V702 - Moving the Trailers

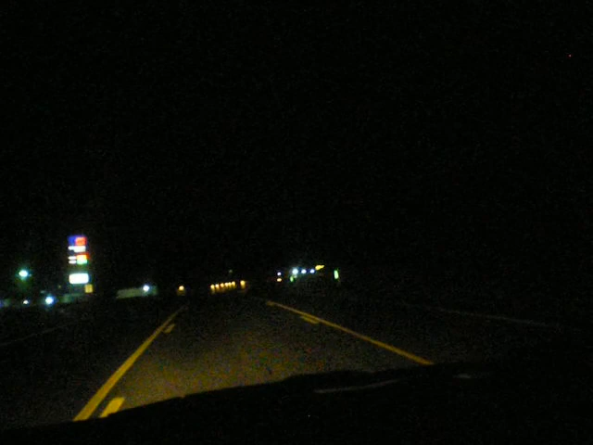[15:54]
Just left the storage in it. I wanted to get a picture of the decorations these people did. That's nice. Check that out.